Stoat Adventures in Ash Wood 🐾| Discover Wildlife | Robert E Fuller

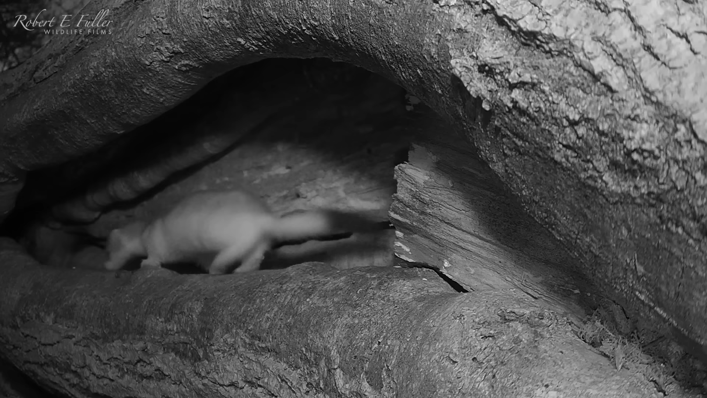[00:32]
I've even seen a partially ermined stoat here this winter.
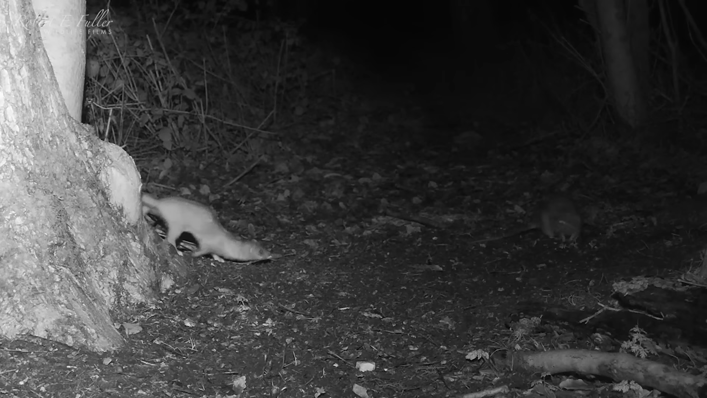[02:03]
Surprisingly, these two are evenly matched. Neither wins the fight on this occasion.